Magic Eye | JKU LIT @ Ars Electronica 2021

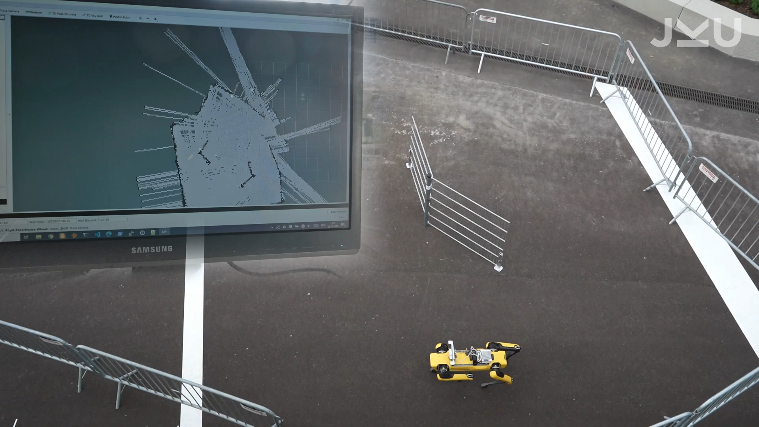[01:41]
And the second principle, SAR, which stands for synthetic aperture radar, combines the movement of Spot in a symbiotic way to generate even better images.